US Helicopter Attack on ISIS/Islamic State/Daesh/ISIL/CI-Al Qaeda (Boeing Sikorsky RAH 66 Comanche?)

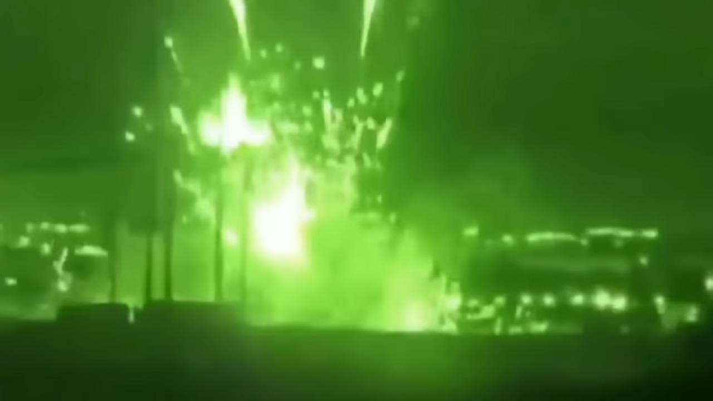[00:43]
Pressure 6-1-2-0-8. What the hell was that? It was brass.